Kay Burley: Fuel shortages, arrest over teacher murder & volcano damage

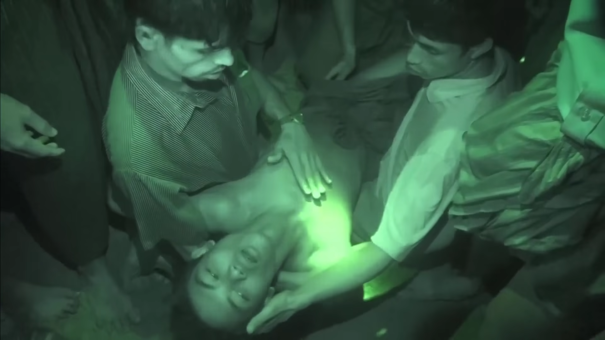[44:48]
Clearly not had very much to eat at all, a lot of them extremely thin and very frail.